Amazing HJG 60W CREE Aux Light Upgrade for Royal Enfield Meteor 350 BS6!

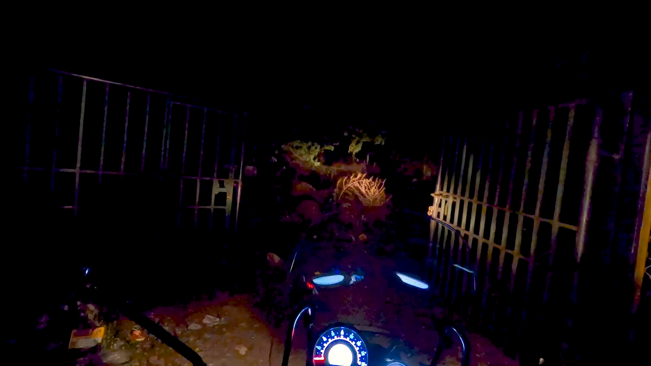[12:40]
एंड नाउ अपने ऑक्सिलरी लाइट को स्विच कर रहा हूँ, दिस इज़ द ऑक्सिलरी लाइट का आउटपुट।
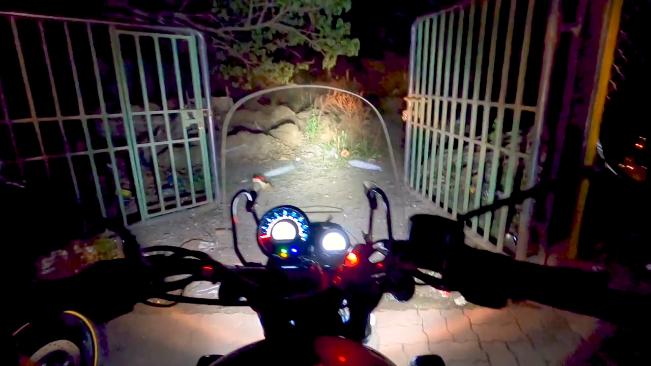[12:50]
थोड़ा सा एंगल में चेंज करना पड़ेगा, वो मैं बाद में करूँगा। बट सी दिस इज़ द आउटपुट, मतलब ये बिना मैंने अपना फिल्टर लगा के दिखाया मैंने। अभी उसका फिल्टर लगा के भी दिखाऊँगा ये ऐसा। चलो अभी तेरा बाइक दिखाना।
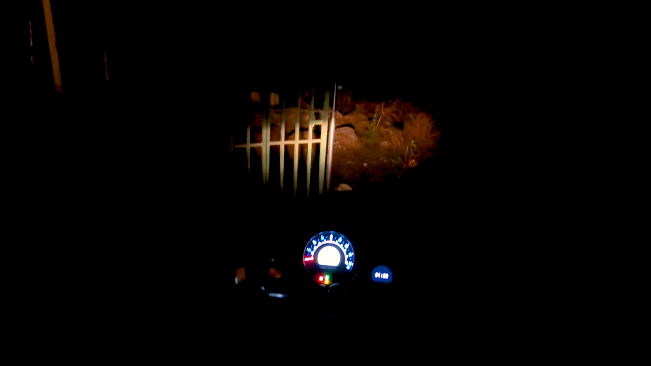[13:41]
ये उसका हैलोजन नॉर्मल लो बीम, दिस इज द हाई बीम, दिस इज द लो बीम, दिस इज द हाई बीम।